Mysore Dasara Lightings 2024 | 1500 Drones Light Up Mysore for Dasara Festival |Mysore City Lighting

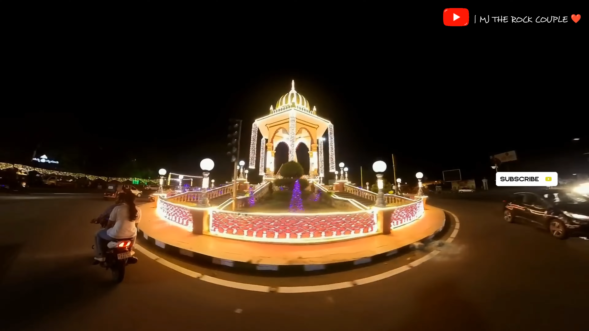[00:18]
पैलेस के अलावा पूरा मैसूर शहर भी लाइट से सजा होता है। सयाजी राव रोड,